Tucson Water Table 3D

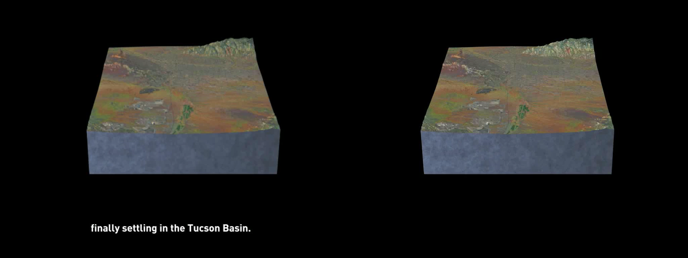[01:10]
Eroded material, called sediment, gets carried down the mountains by rainwater and snowmelt, finally settling in the Tucson Basin.